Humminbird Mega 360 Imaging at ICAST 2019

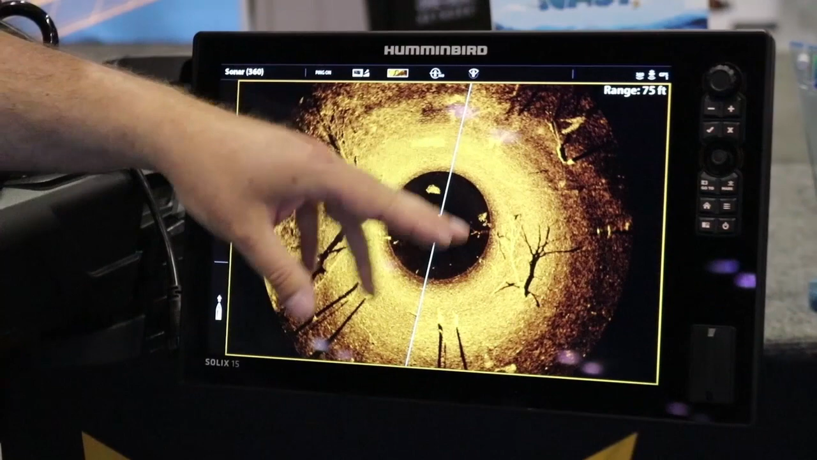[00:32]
So the ability to be able to see that white cigar and the shadow at times behind it to help you
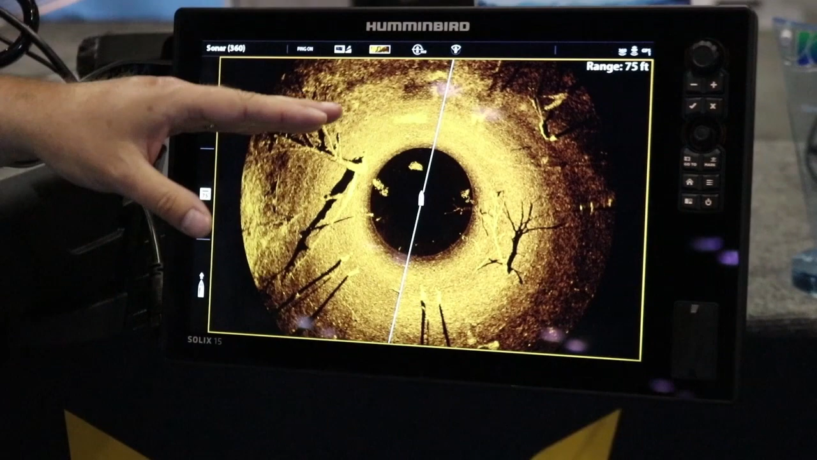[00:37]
specify what type of fish it is, hopefully. So that's coming out probably in the December at TackleDirect.